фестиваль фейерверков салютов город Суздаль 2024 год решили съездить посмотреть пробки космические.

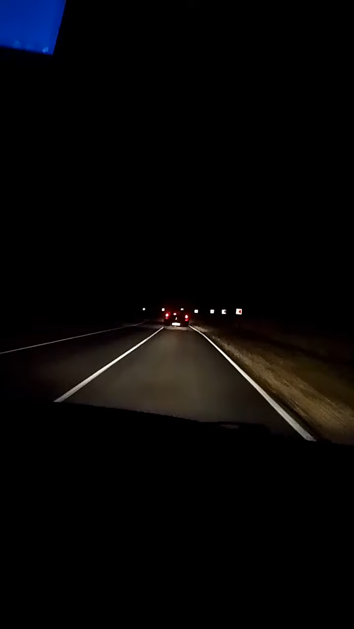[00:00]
Да, пробище, конечно, тянется. В Суздале народ рванул, и почему-то прямо чувствуется прямо перед салютом все. Сейчас все всю пробку основную перегнали, но они нас уже догоняют.